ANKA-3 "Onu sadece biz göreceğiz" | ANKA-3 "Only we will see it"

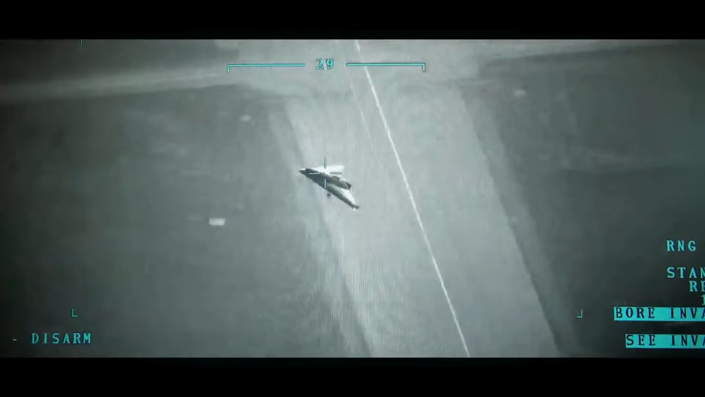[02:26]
ANKA-3 teknik özellikleri ANKA ve ANKA-2 SİHA ile ortak aviyonik mimari ve yer kontrol istasyonu Düşük radar görünürlüğü Stealth Yüksek hızda